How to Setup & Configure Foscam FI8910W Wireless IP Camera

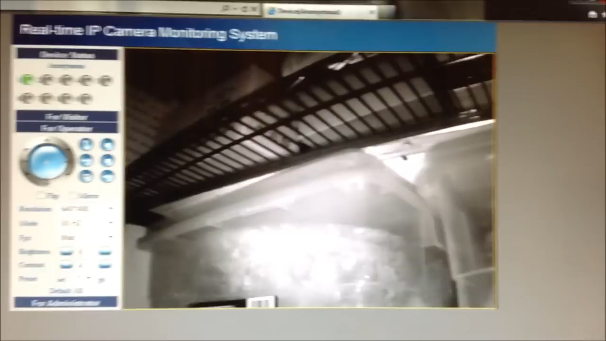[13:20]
the infrared night vision turns on automatically. So I can still operate the camera this way, I can still go tilt, pan, I can still operate the Foscam however I want. And the range for this, from what I can tell so far, it's at least enough to stretch across the whole room.